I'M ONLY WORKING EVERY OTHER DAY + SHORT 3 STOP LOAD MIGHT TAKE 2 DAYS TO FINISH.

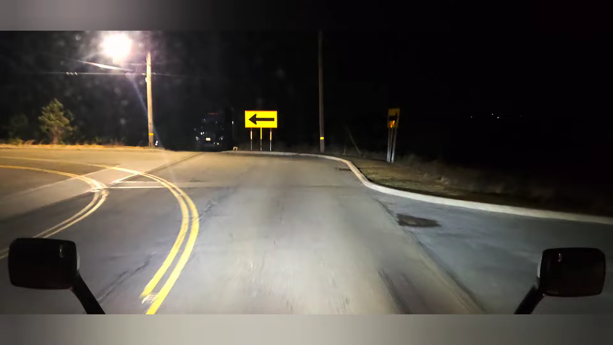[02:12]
all right here we go uh oh okay Prime yeah you park right there uh Prime's going to get a rude awakening uh around five o'clock in the morning when the uh utility company comes in down that little dirt gravel road there where Prime parked but okay anyway uh here we are uh glorious Tyson this giant building to our right
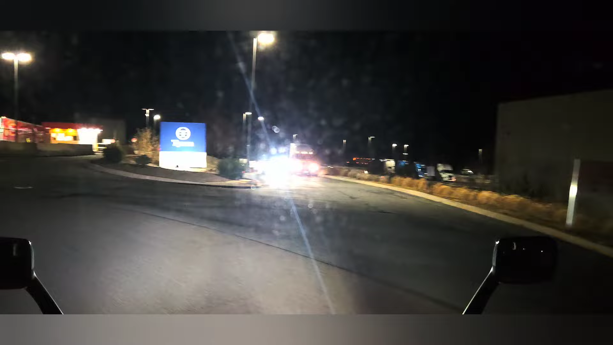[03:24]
um period of time between I started and needed to leave the poll yard over there and get over here and uh finishing
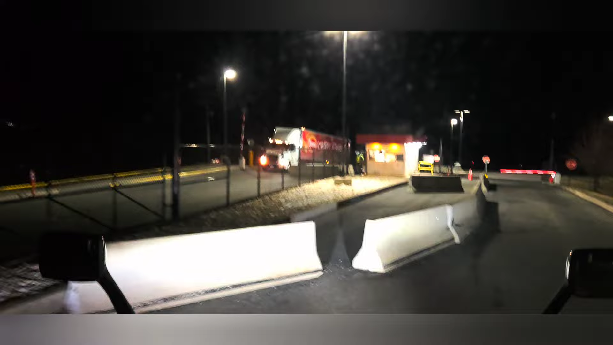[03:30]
my 34 hour break so I made the ultimate decision to just wait the 20 minutes out and finish my 34 hour break that way I have plenty of hours to run for the rest of the week
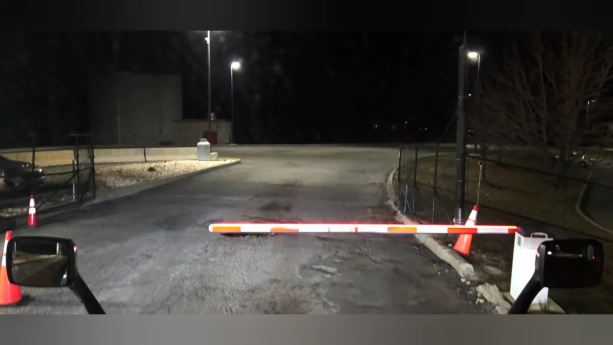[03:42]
and uh yeah so that's what we just did we basically met ourselves late on purpose so I want to run over to the guard shack over here check in because I have a trailer still on me and uh yeah let's get this thing dropped off and get our load and get out of here this morning
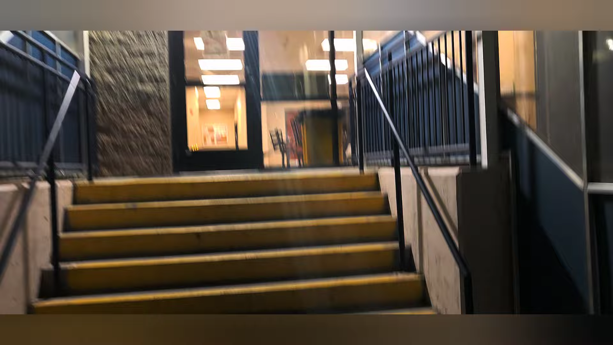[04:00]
and it's freaking cold and windy again another day of fighting the wind
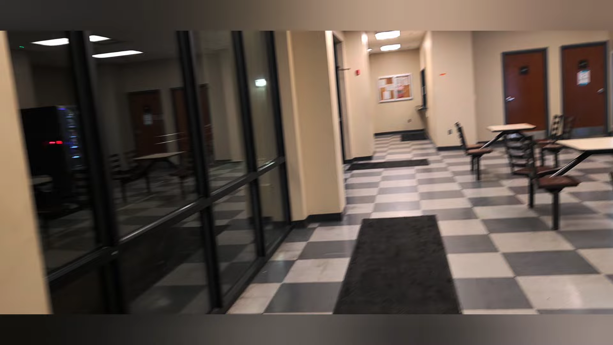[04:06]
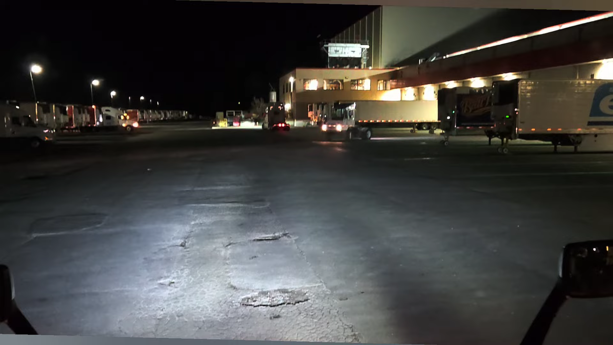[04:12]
all right so we are going to go to spot 221 we're going to drop this empty and then we're coming right back right here to get the loaded one it's yarn spot 15 oh geez is he going to be able to make it out oh he's far enough he can make it out of there let's not blind the guy backing up when he comes out here
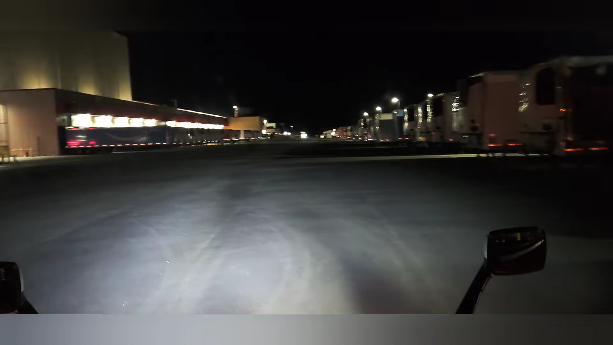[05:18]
but uh let's turn back around because over here is 300 so unless they started coming back up the other way 200 251 I don't I don't know because technically 251 should be out there in